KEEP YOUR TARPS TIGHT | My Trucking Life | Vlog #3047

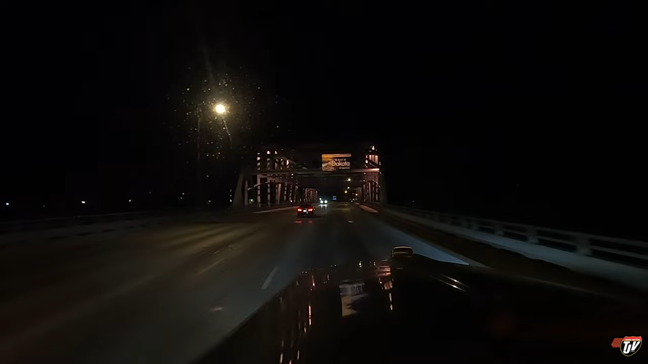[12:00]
be legendary. I'm actually going to make Karen, my GPS, here very angry because she's going to tell me to turn right here.
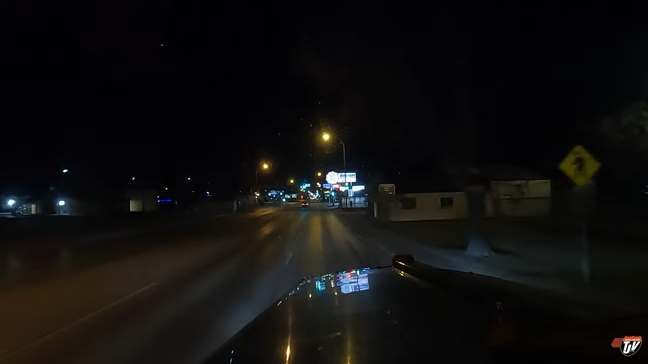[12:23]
But she thinks we're going straight home, but I'm actually going to stop by Flying J here in Grand Forks, grab some fuel. In 400 meters, slide right on North Washington Street, US 81BL. I know you're going to be so mad at me, Karen, but I'm going straight. We're going to go to the I-29, head south, down to the south end of town. That's where the cheapest juice is today for me. Usually if I was going straight home, I'd be making a right.